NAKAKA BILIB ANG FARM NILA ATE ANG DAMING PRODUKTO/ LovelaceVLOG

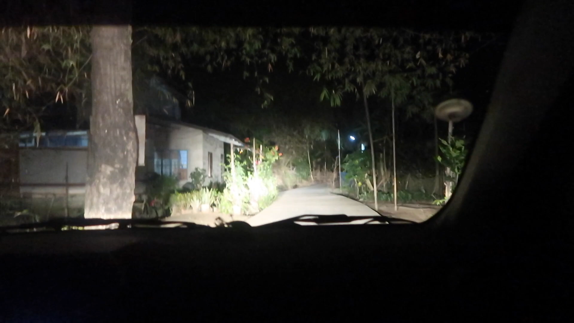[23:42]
Ginabi na talaga kami, guys. Ayan. Pauwi na kami gabing gabi. At ayan, guys. Ganyan kakitid yung daan.
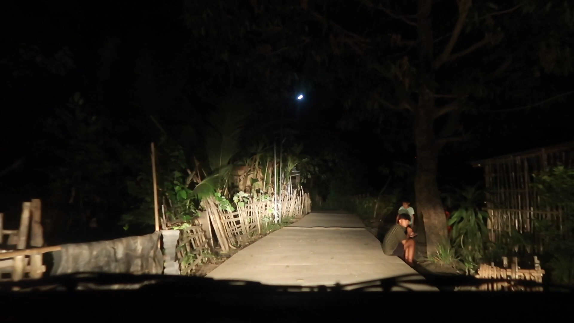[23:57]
Ingat-ingat talaga.
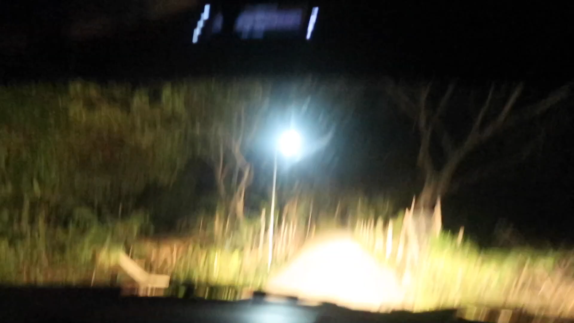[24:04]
Guys, dahan-dahan kami dito kasi makitid yung daan. One way lang ito. One way lang.
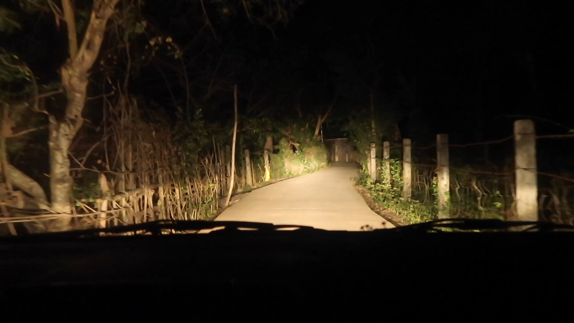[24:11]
Ginabi na kami talaga. Ayaw talaga kami pa-uwiin nila ate. Super bait nila. Ayan. Kaya nga. Ayan, oh. Dahan-dahan. Kasi yung kanal dito, medyo malalim-lalim, guys. Ayan, oh. Nakita nyo ba? Oops, mayroon pang humps. Ayan, kasi may kanto. Oops. Oh. Humps yun, guys. Isa pa.
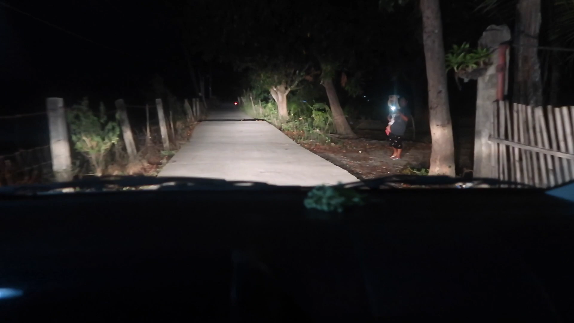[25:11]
Nasusuka ka? Ha? Let's go na. So, ayan, guys. Diret-diretso na kami. Nandito na kami sa bayan.
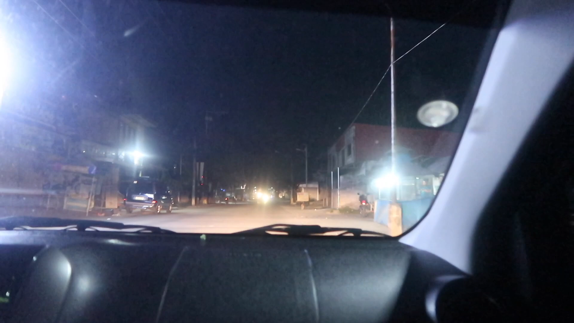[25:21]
Diret-diretso, uwi na. Tahimik na dito, guys. Ang daming ano, ang tricycle dito.
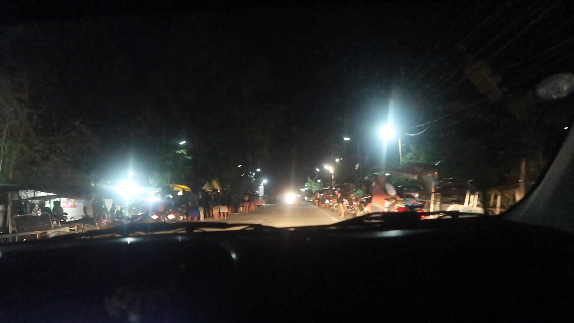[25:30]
Ano ang meron dito? Ha? Oh.
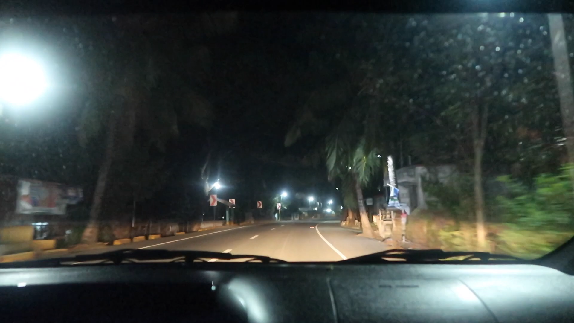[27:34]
So ganyan dito sa amin guys Hindi mo pwedeng ano Dayain O diba Ang saya-saya Ang gandun sa amin na yan guys Daming ilaw Dami nga ano Dito sa left side Di kuryente Tapos Dito sa right side Solar O tignan mo tayo yung gamitan O yung dalawa yung ilaw niya O dito sa amin Nakakatawa Sarado na silang lahat Kami nasa daan